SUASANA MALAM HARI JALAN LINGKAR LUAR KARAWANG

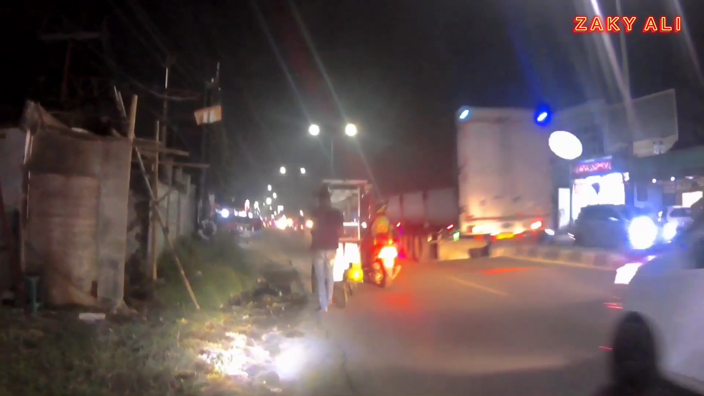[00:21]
ke arah depan adalah ke arah sekarang Bekasi Jakarta atau ke
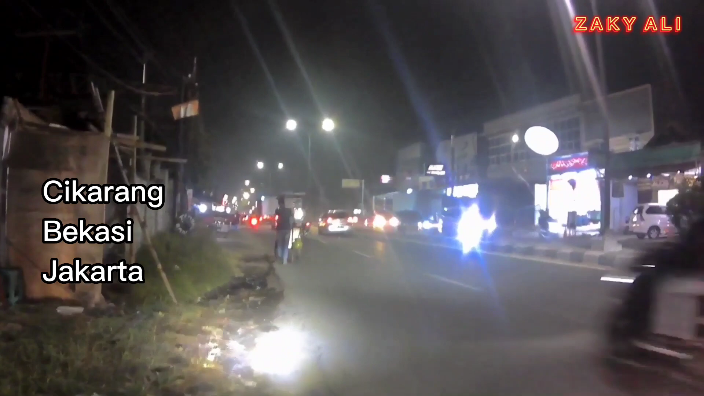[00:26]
Jalan Baru Karawang dan belakang dari Cikampek Kosambi
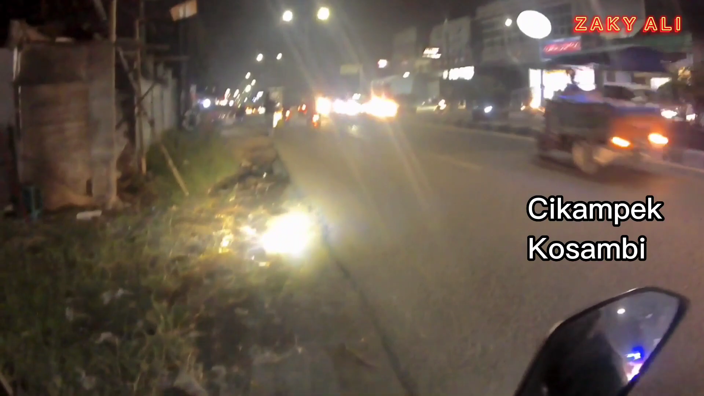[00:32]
jadi bagi kalian yang mau tahu seperti apa suasana malam kondisi
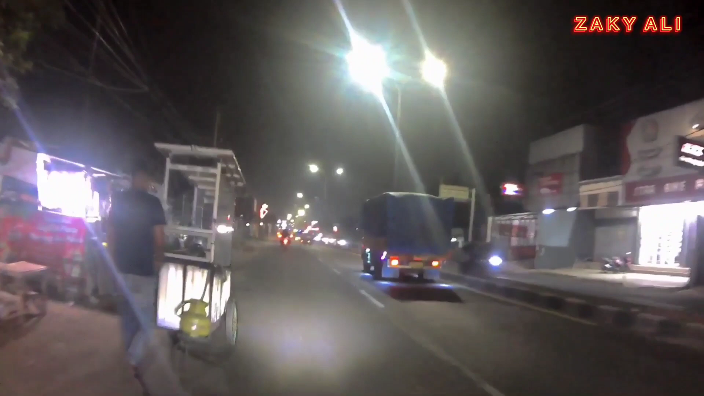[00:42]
malam Jalan Baru Karawang atau jalan lingkar luar Karawang silakan ikutin video ini ya guys jadi kali ini adalah malam minggu jam sekitar jam 8 malam saya akan
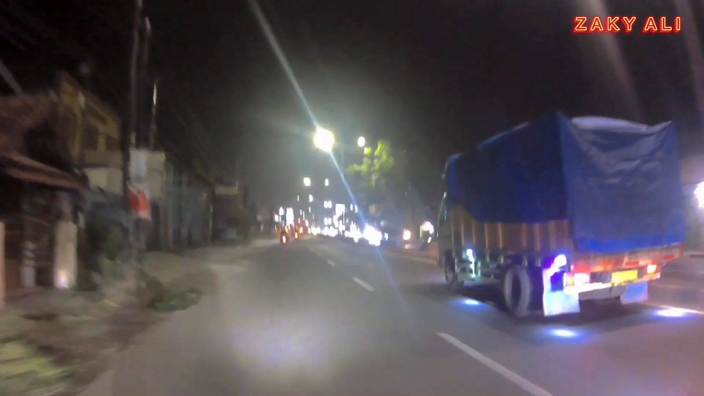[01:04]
melewati Jalan Baru Karawang seperti apa kondisinya apakah rame atau tidak nah ini sudah mau memasukiya
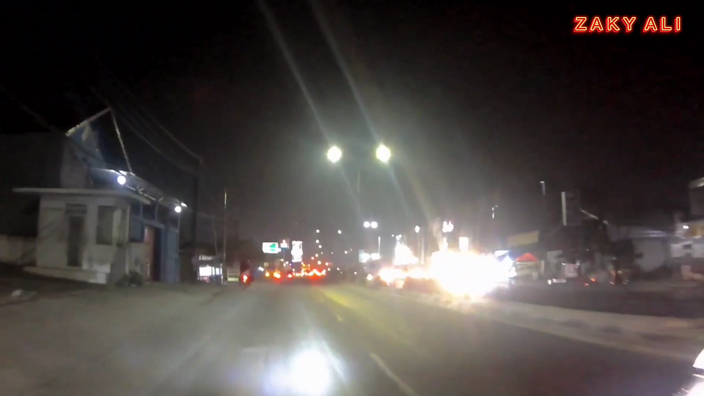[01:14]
depan ada lampu merah kanan Tanjung Pura Jakarta Sumarekon
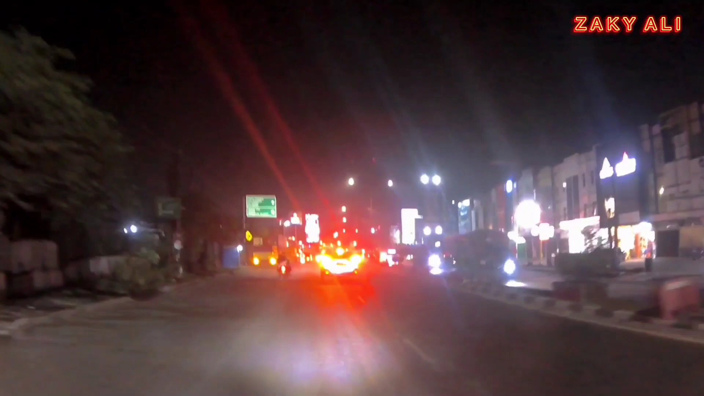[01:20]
Villaggio lurus pemungkap Karawang RSUD Karawang RSUD Hermina dan RS rumah sakit primaya Jakarta kalau lurusnya atau
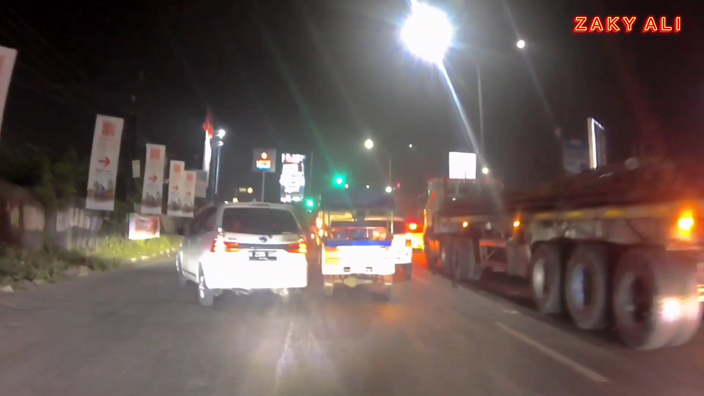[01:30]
kiri ini juga bisa tapi saya pilih ke kanan ya
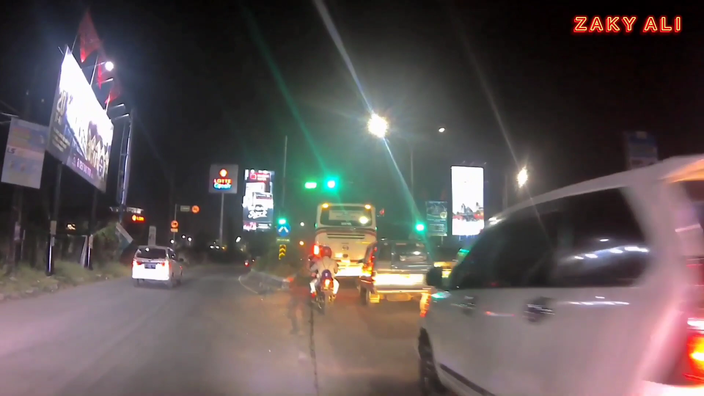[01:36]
Jakarta kanan kalau kiri lewat kota
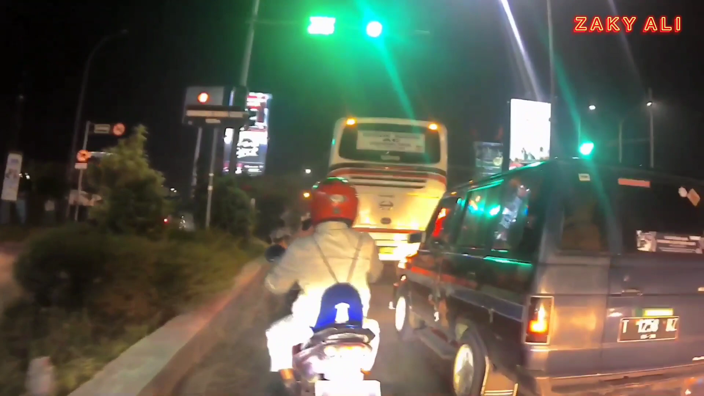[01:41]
depan ada bus Cikarang Bandung AC Karawang timur tol Cipularang
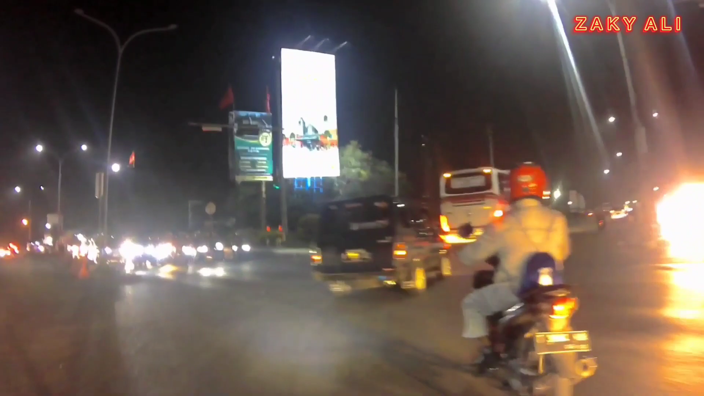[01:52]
Mbak Masuki jalan Baru Karawang lingkar
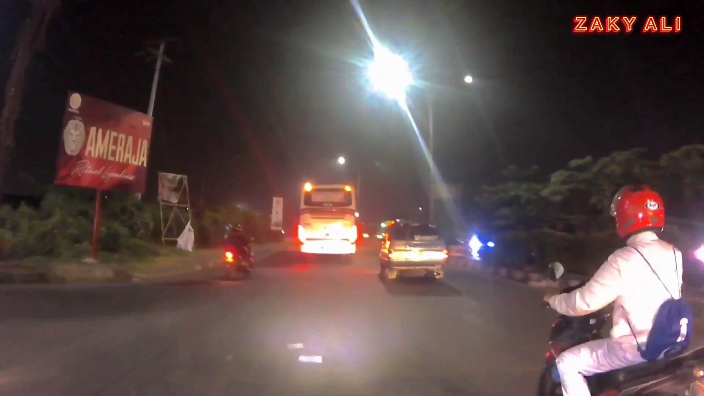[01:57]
luar nih guys lumayan rame di awal jalannya
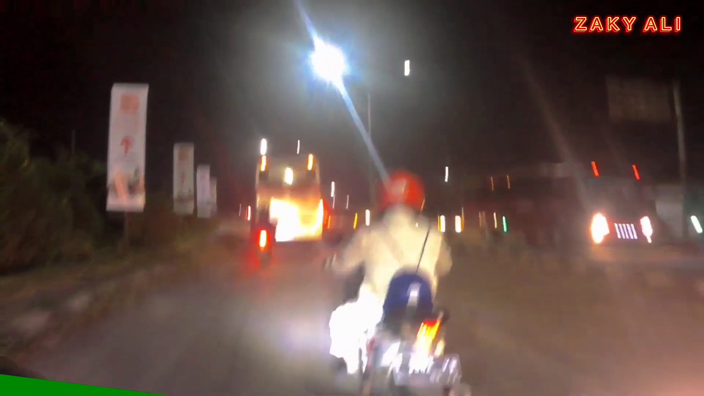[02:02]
pemulaan jalan lingkar luar ini lumayan rame hadwah
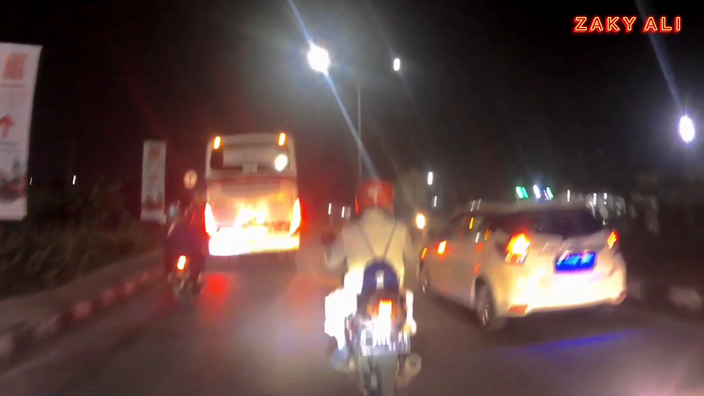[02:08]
ayuh ah mau disalib gak ini bisa nungguin pergi 5 jasa
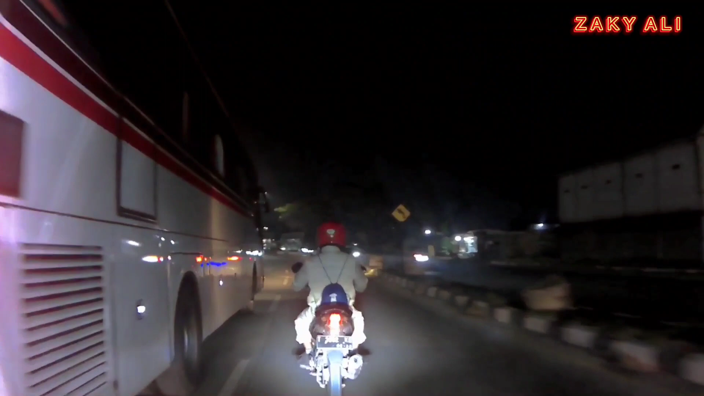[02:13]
nah disini udah ada lampu penerangannya tuh
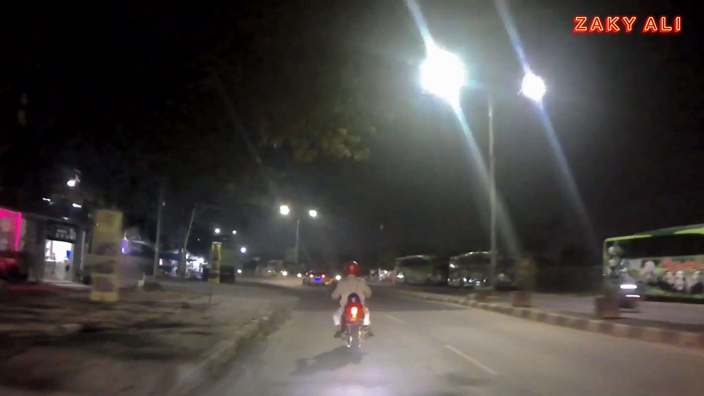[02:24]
200 meter per 200 meter apa 100 meter ini sudah banyak penerangannya ya guys lumayan
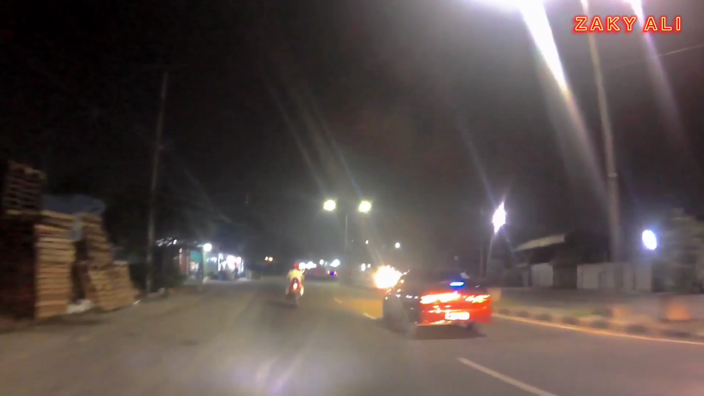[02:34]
terang balap ini ini mobil sayur apa bukan tuh kebutuhan biasanya sih ya kalau kolte atau mobil bok itu obut
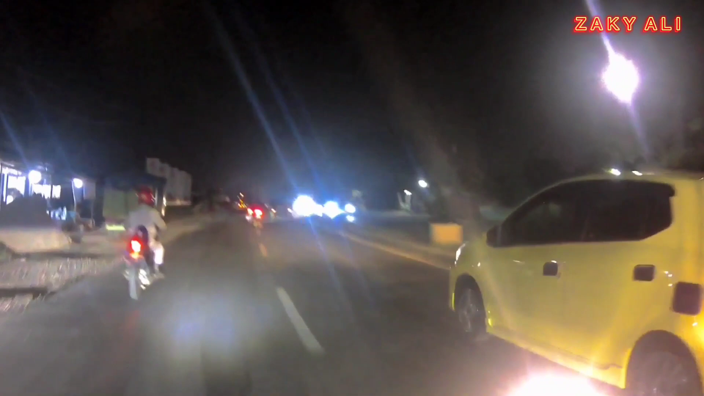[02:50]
nah disini sudah mulai berkurang penerangannya jalannya agak ini guys agak berkelombang
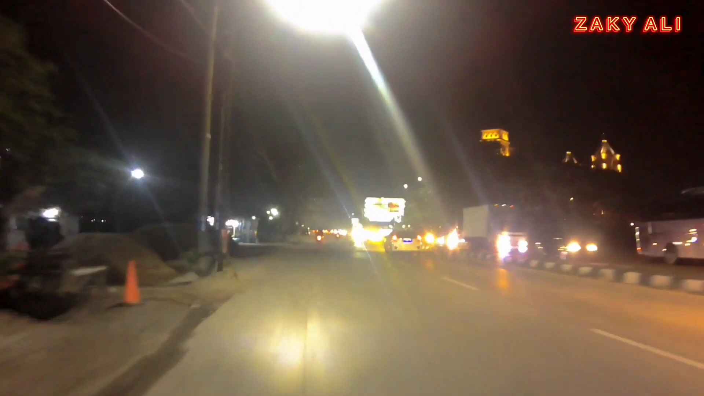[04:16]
karena jalanan lumayan sepi jarang pemukiman gak ada penduduk pinggir
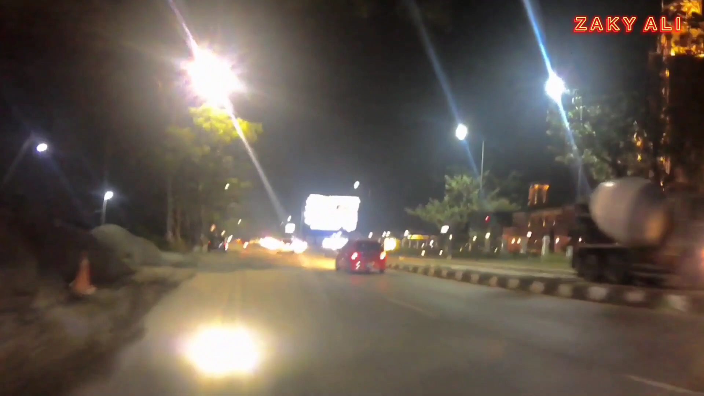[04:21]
jalan sawah wah ini sumarekon sudah mulai jadi guys oh sudah mulai memang sudah jadi mantap nih perumahan elit
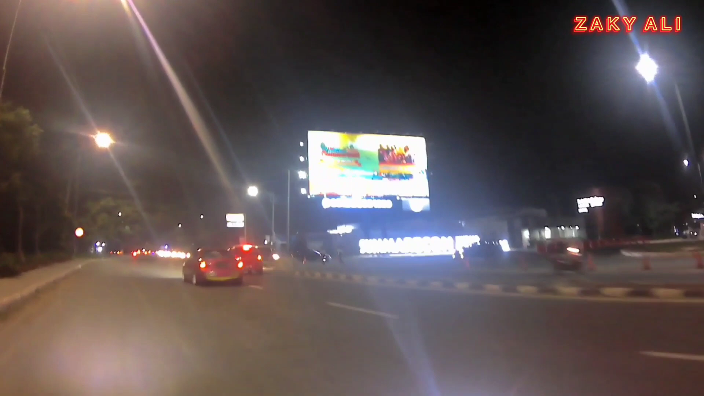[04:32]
di Karawang menengah ke atas sumarekon emerald Karawang ada
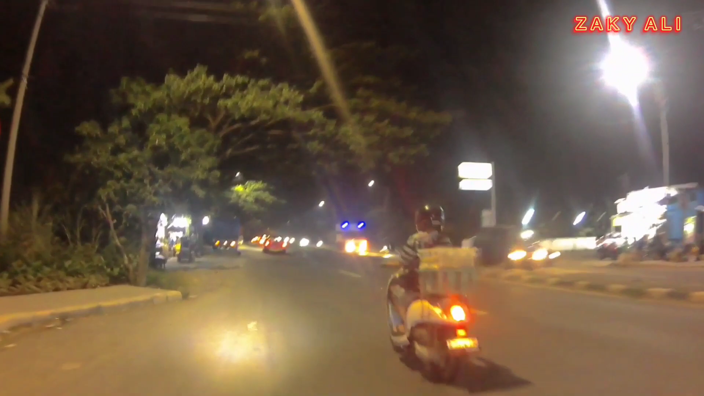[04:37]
minimarket dan juga banyak truk-truk muatan pasir ini lagi